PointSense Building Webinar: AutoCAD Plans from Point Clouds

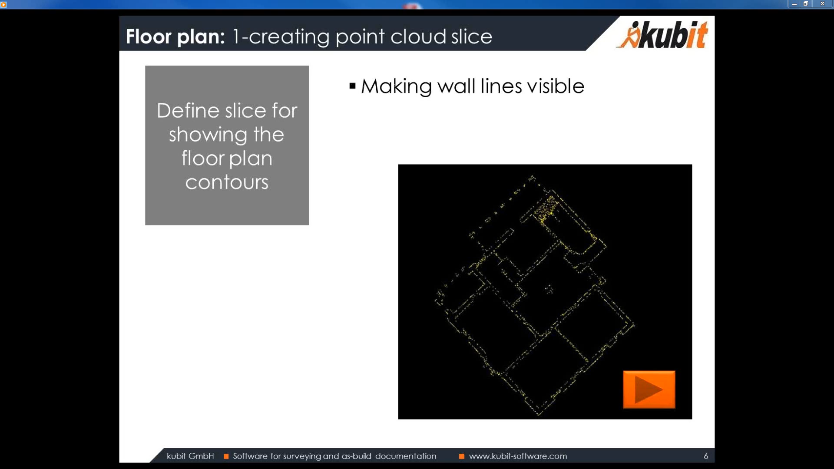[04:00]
Therefore, I define a thin slice where we can see the wall controls very clearly. We need this Point Cloud slice as a preparation for the fitting.
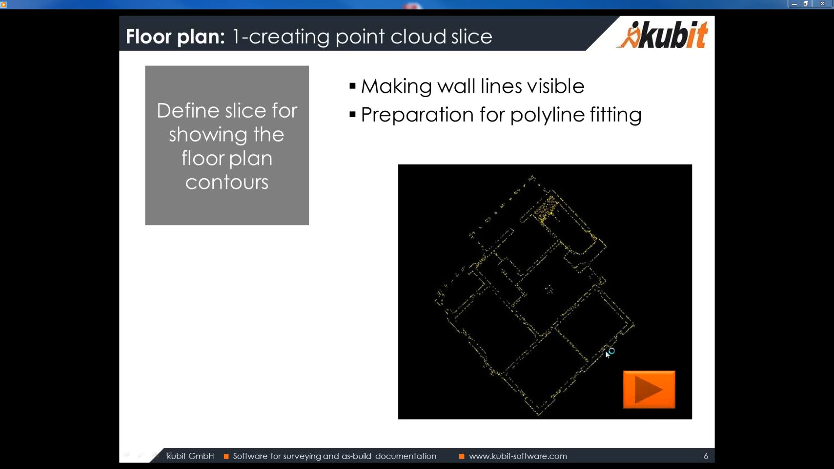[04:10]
I am showing you the feature by short video.
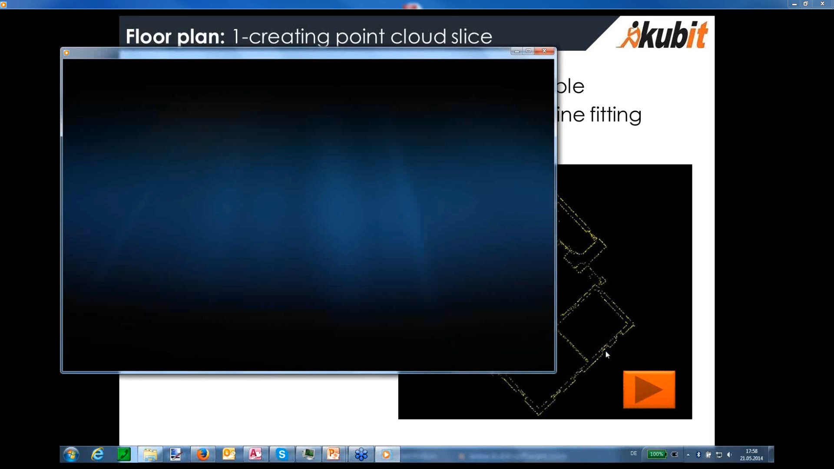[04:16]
You can see the cloud is turned around.
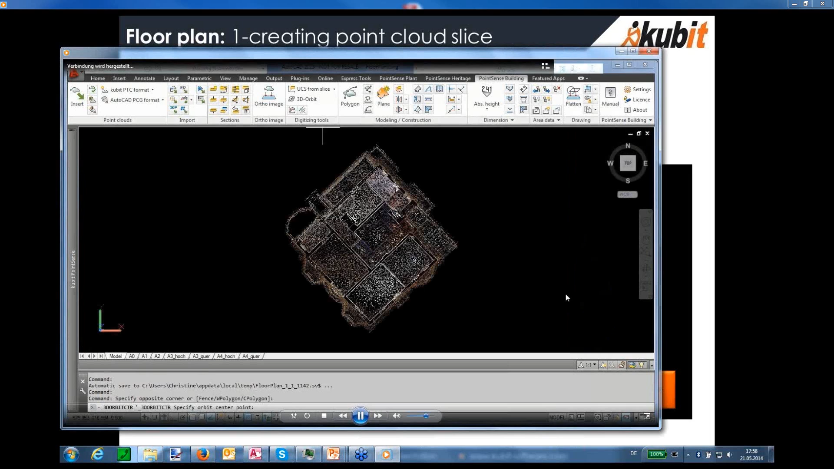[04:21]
Then the slice command will be started. We have to say, X, Y, because we want a horizontal slice. Then we give it a thickness of, let's say, 20 centimeters.
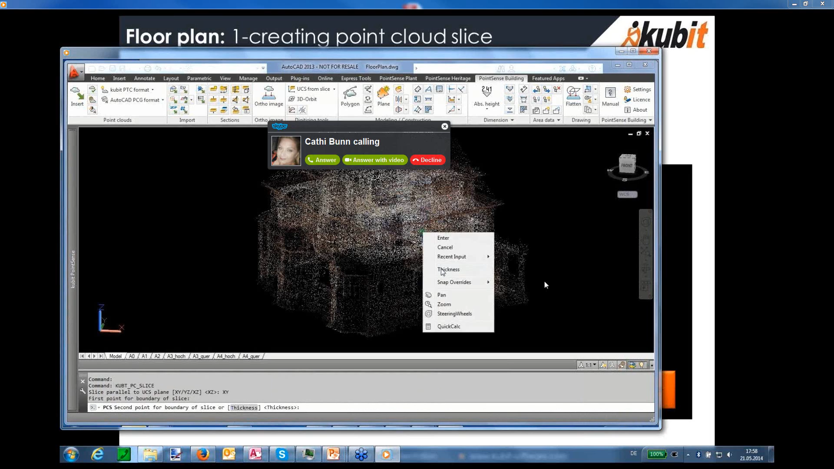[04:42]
As a result, we see the run of the walls and everything as a thin point trace. We give it a name, so we can later on bring this view back. Back. It gets a color, so the wall runs are even more clearly to see.
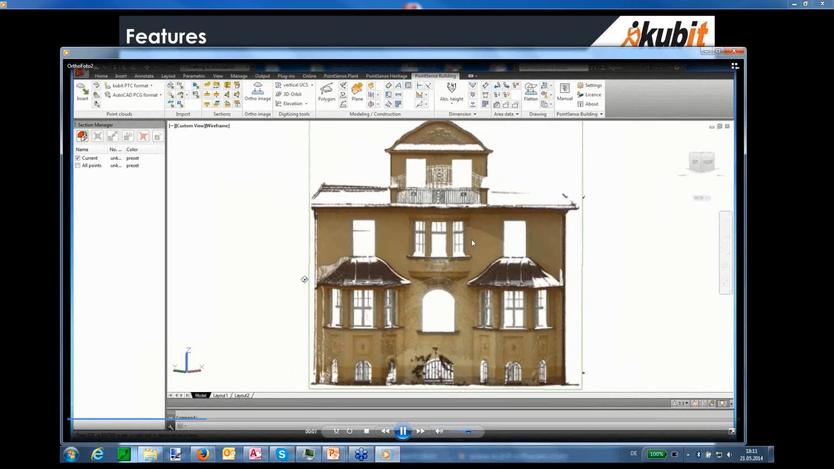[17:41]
the result auto image and it shows you how to use that auto image for drawing a plan on in that case only by using the normal AutoCAD commands.